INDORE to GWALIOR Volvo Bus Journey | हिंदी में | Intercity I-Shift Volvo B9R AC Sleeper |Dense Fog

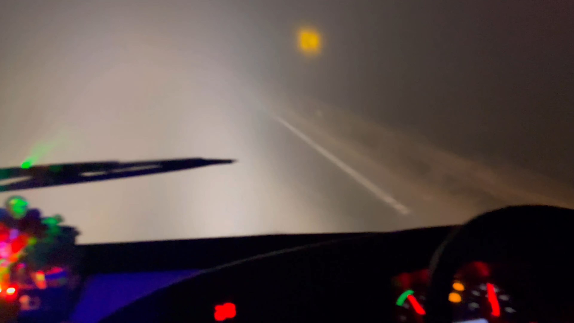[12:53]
काफी चल रहे हैं बहुत ही सेफली सेफ औंड साउंड ड्राइविंग है चाहन सापका जा रहा लेकिन उसना टेल लाइट मिई है अच्छा हाँ बस ना बस जा रही है
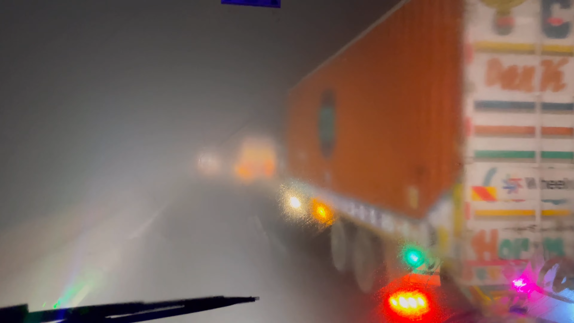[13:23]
कि देखें मित्रों बस है कि कांटेनर वो भी नहीं पता जारा इतना ज्यादा फाव है किसकी है सिटी लिंक अच्छा सिटी लिंक की नौ नेसे स्लिप पड़ गाई यह वारगी में तो चानू करदा नहीं है कि अपना जिया नहीं है